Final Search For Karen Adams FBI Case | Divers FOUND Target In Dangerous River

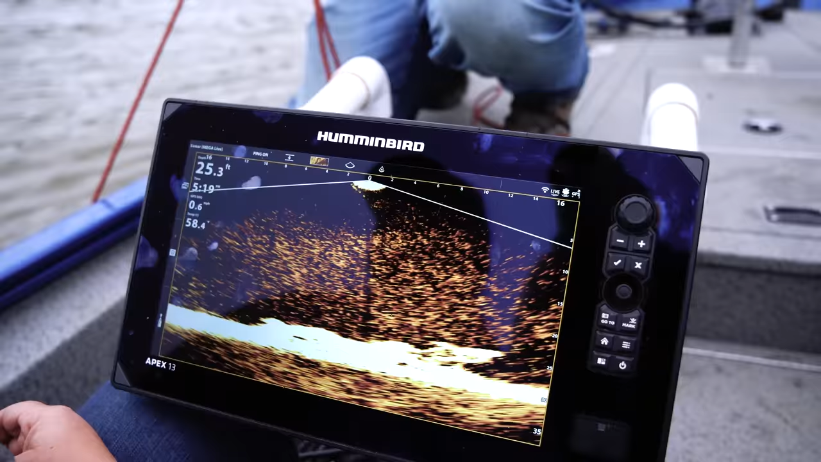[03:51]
On screen: depth 25.3 ft
Yeah, he's right in the middle of it. Wow. Wow.
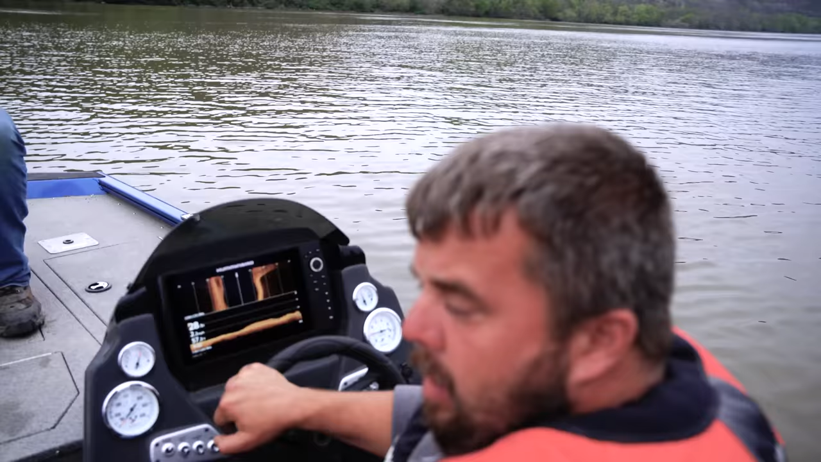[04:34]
What I thought was a vehicle is giving us a really good reading on the Mega Live,
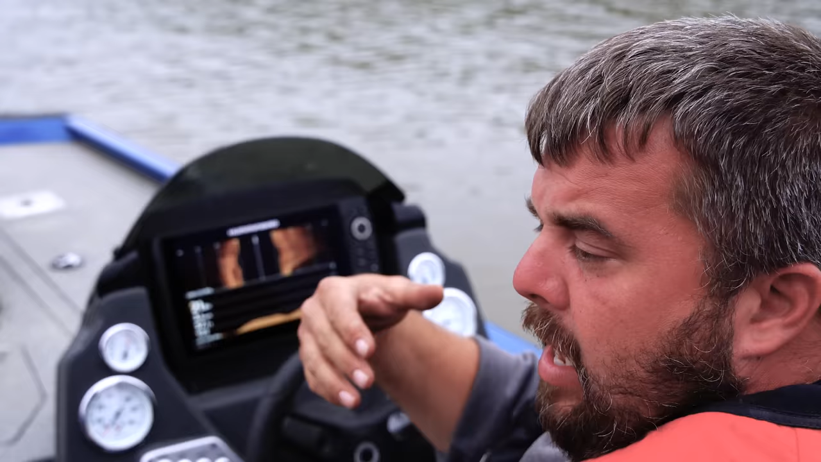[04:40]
and that's why with this new equipment that we have, we wanted to come back here. You know what, Josh? Yeah.
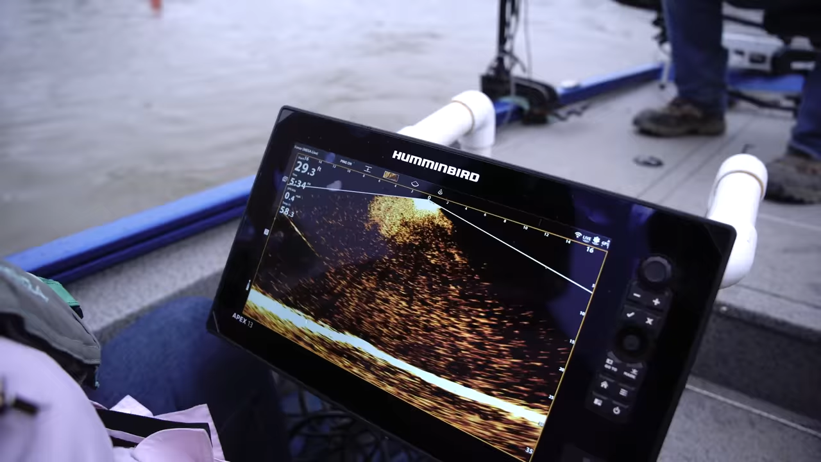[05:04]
You going up? Yeah, I'm coming too. There's a line. See the line? Yeah.
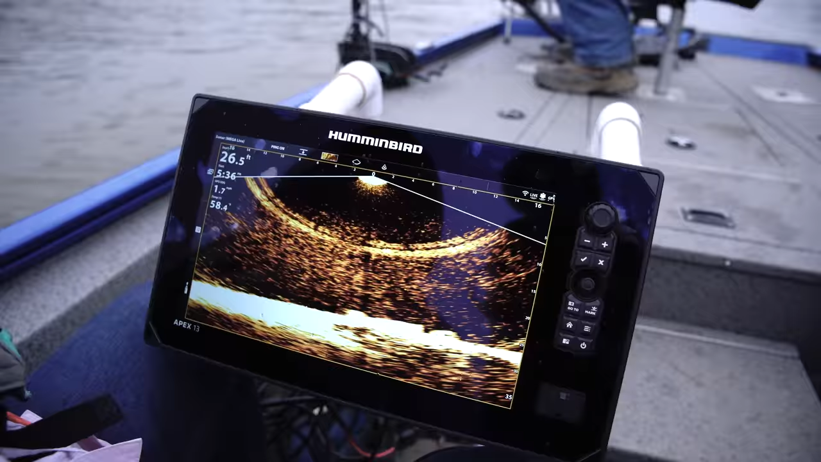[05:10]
See? I'm seeing tire tire.
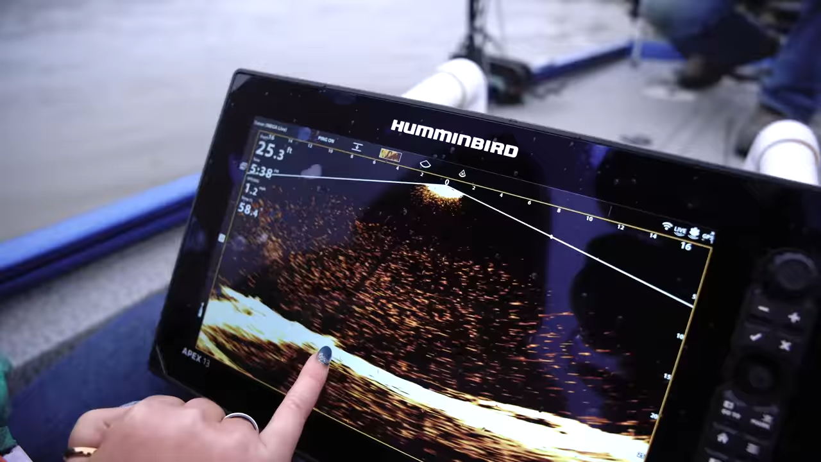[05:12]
On screen: depth 25.3 ft
Okay. That's it. It's stuck to it. It's on. Okay.